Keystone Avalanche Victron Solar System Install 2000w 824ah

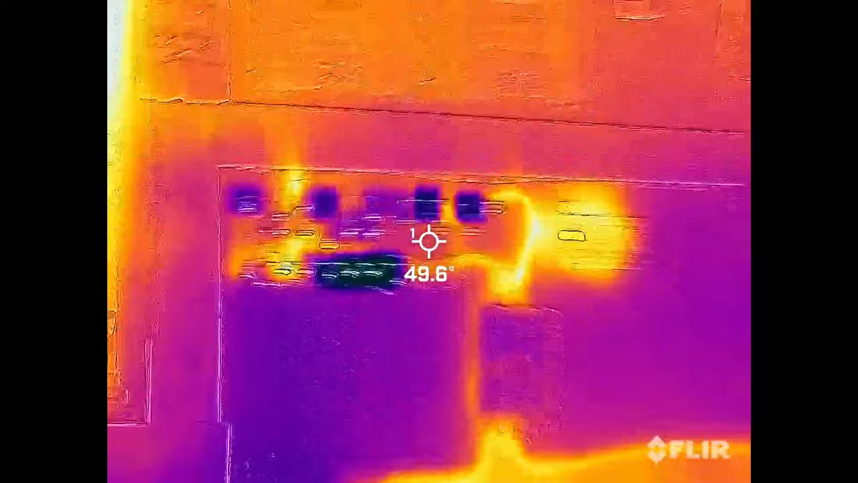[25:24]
are the, uh, well, the inverter up here. Let's see, where are we getting it? Oh, actually that's not that warm.
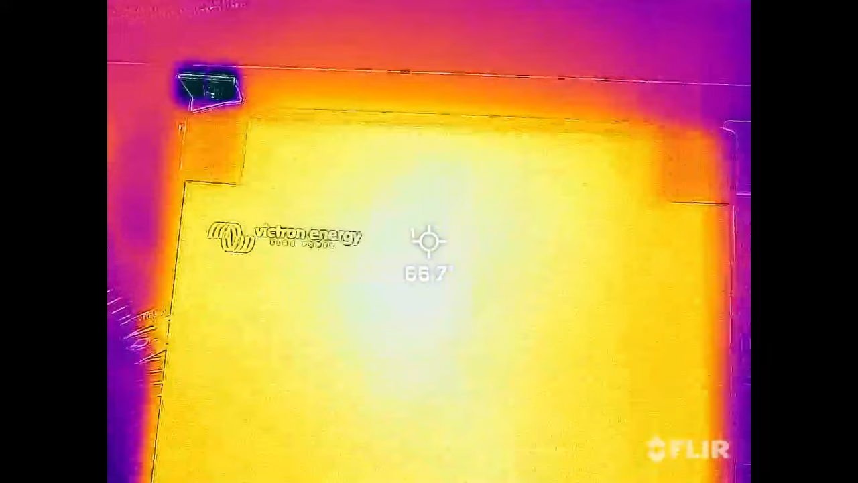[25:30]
68 degrees. It's about, it's getting a little cooler out here.
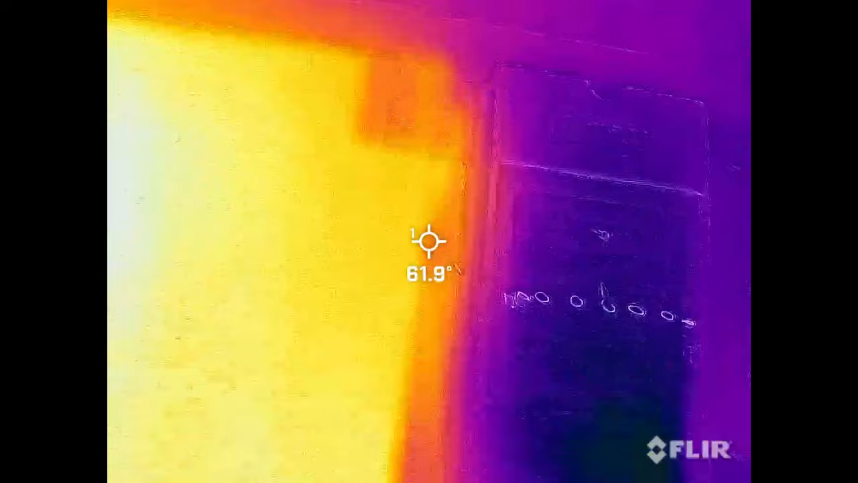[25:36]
So it's not a ton of heat building to be honest there.
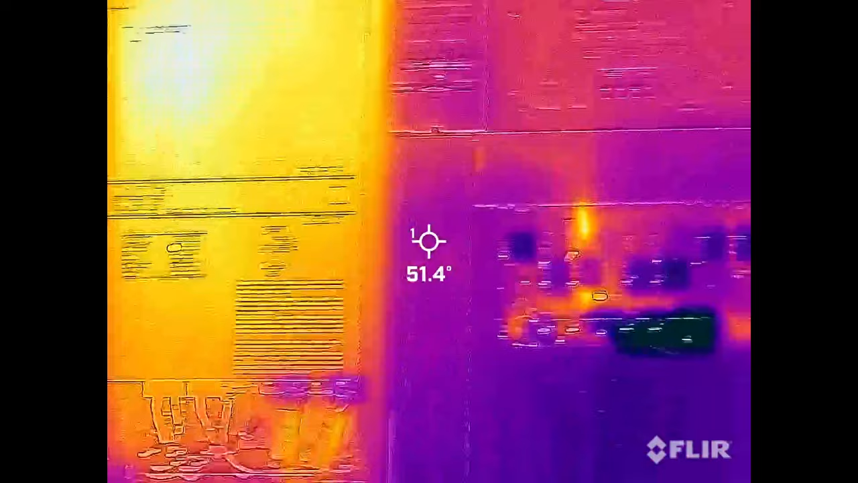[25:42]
Uh, let's see what's the ambient 47. Okay. So it's pretty cool.
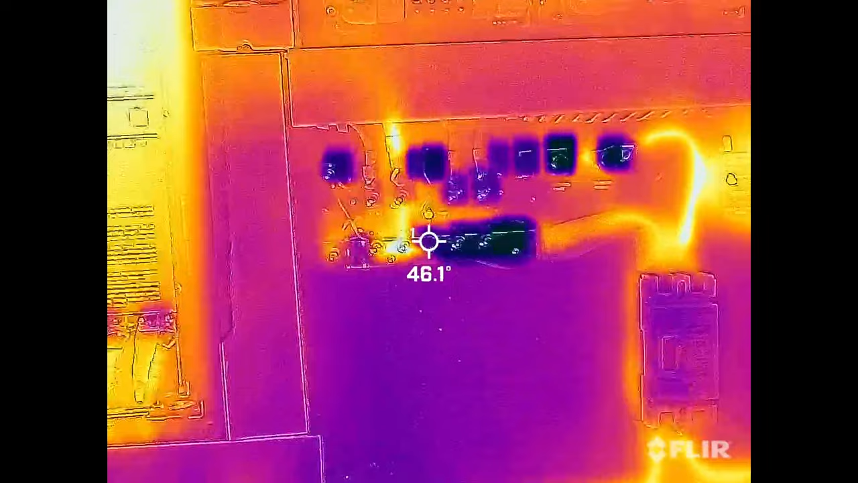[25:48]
But kind of like, I figured that one of the hottest parts is what here, what's this right here?
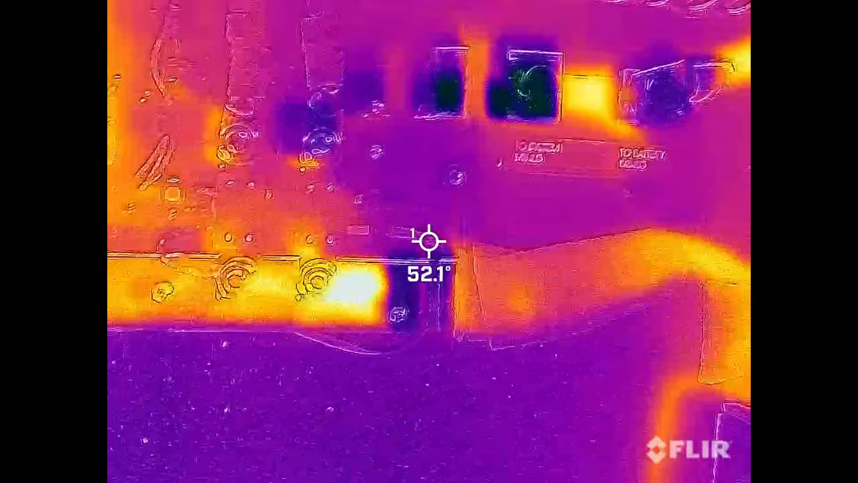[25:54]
We're up to 83 here. Where's that?
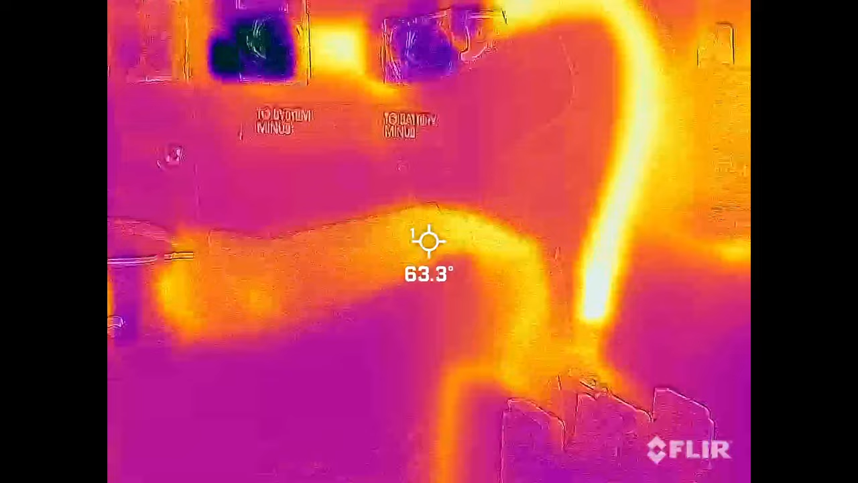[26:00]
That's weird. Cause I don't know. I'm trying to find where that heat is. Uh,
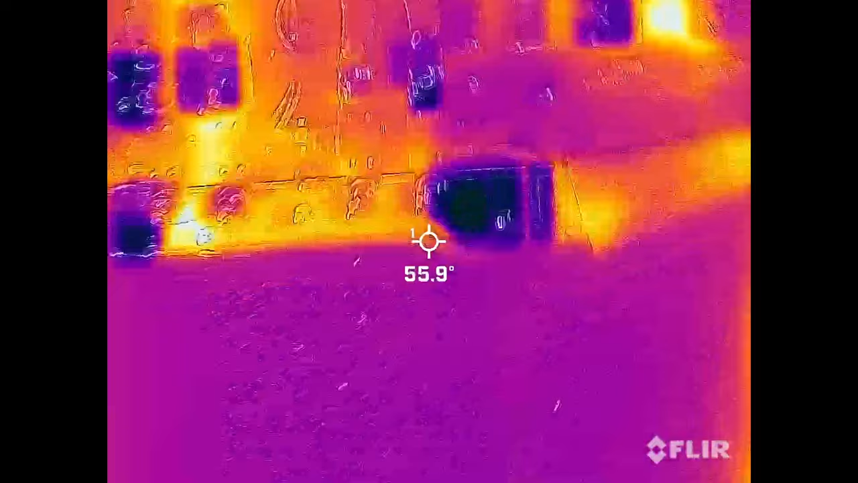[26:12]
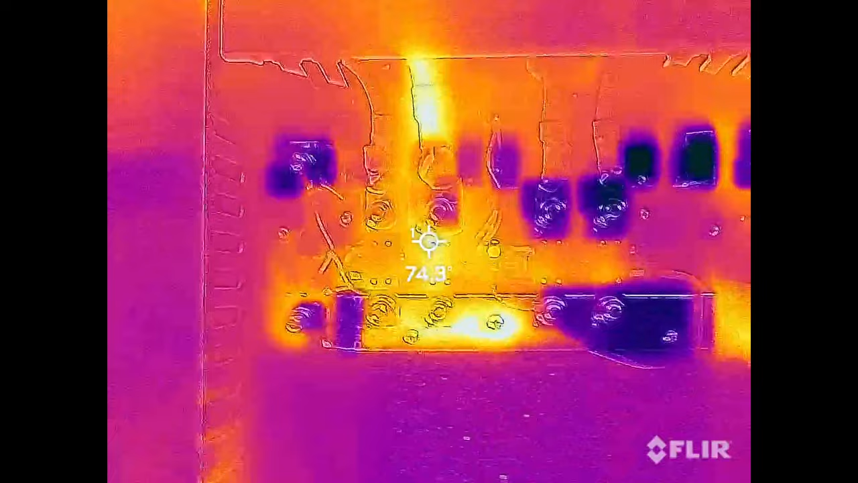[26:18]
but then this main lug here, this is for the inverter.
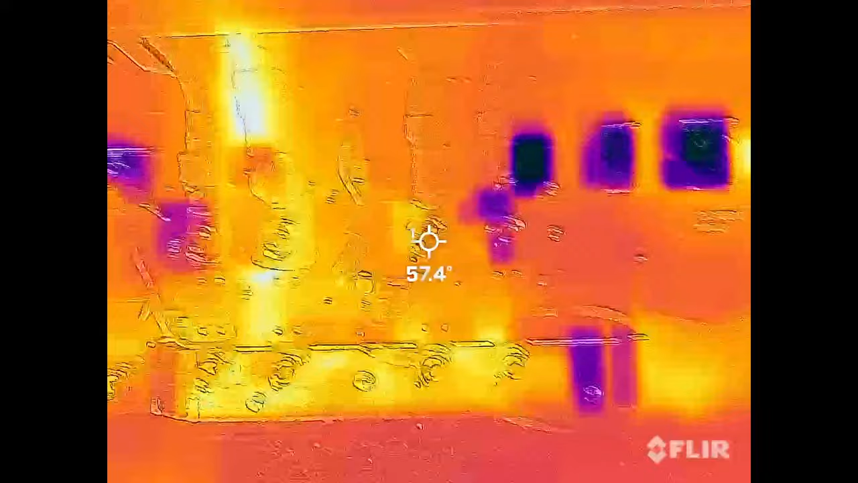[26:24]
And I would expect that line and fuse to be somewhat warmer. And it is, it's in the 80s. Not horrible.
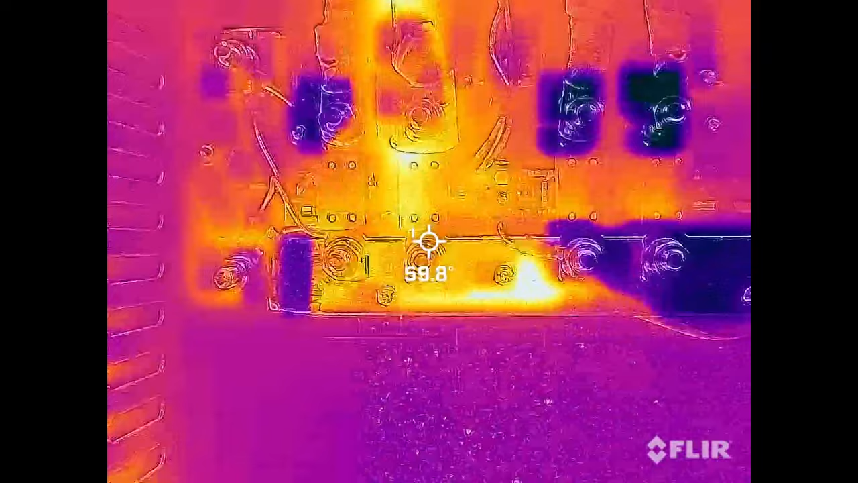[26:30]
And then the other thing is the, uh, disconnect here. We're at 80, we're at 80 there in the negative.
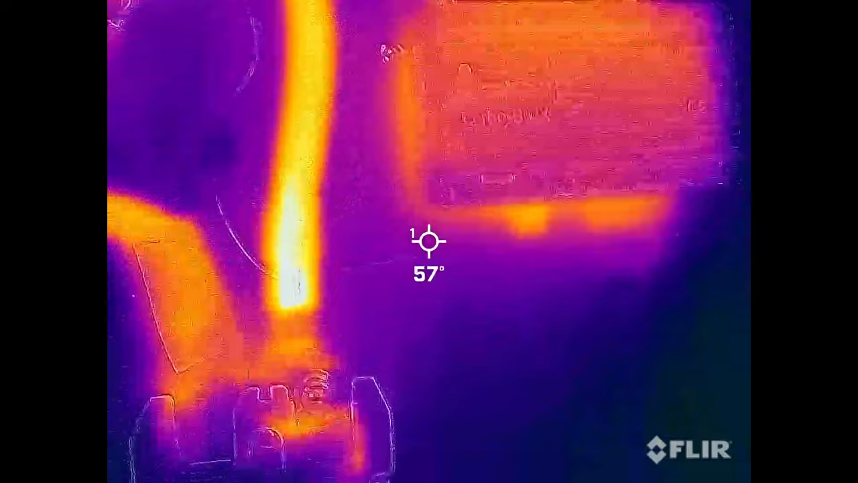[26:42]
It's not really all that warm at all.